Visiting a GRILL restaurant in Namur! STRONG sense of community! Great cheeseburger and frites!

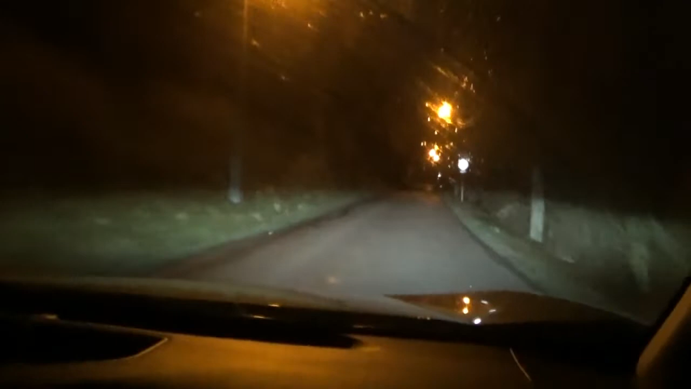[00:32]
This is a wonderful the drive through guys. It's very interesting Um at night. Thank goodness. There are the lampposts Otherwise, we've been a little too dark and a little risky